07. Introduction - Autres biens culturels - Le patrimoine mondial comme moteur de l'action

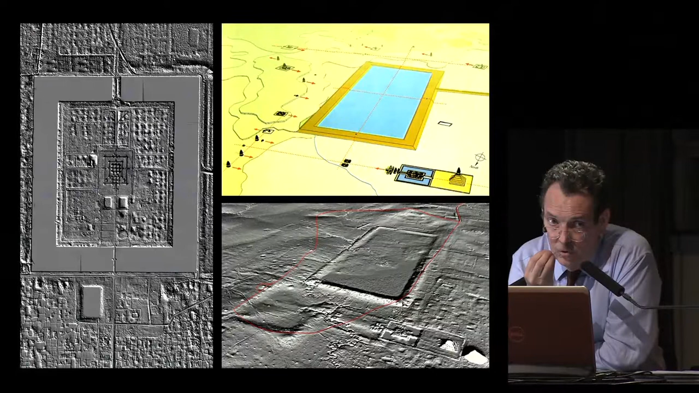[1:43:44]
et qui ont un énorme avantage, c'est-à-dire de lire le relief du sol sous la forêt, sous la végétation, sous la canopée. Et ces relevés, ils sont sortis, celui d'Encore-Vatte est sorti l'année dernière.
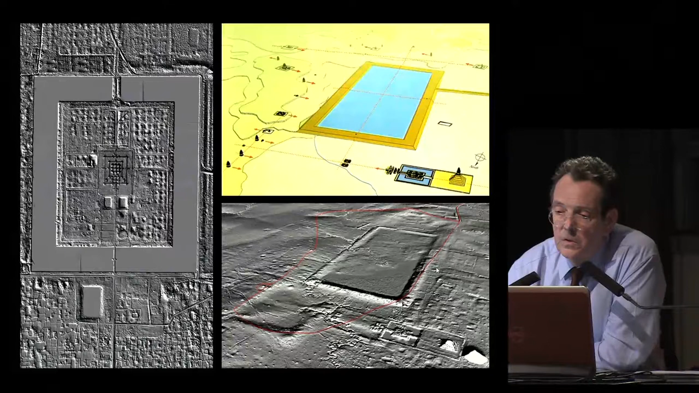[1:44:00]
Ici, c'est un autre site, c'est le site de Coquer, où on arrive absolument à voir tous les reliefs et c'est quelque chose qui est en train actuellement là-bas de révolutionner complètement tout le travail de prospection archéologique et on
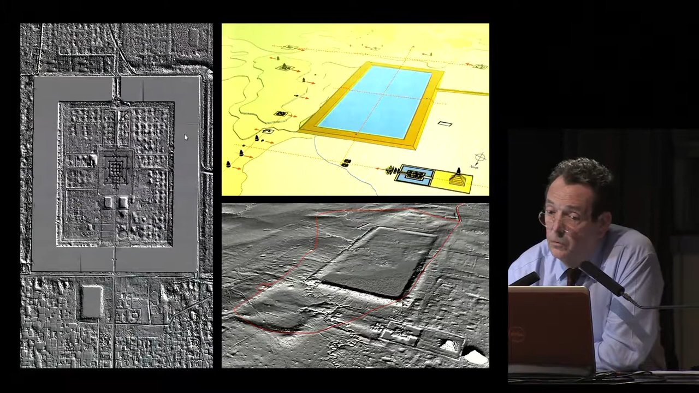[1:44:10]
découvre des villes à des endroits où on n'en aurait jamais imaginé. Donc, on a vraiment un projet technique qui trouve là un terrain d'expérimentation.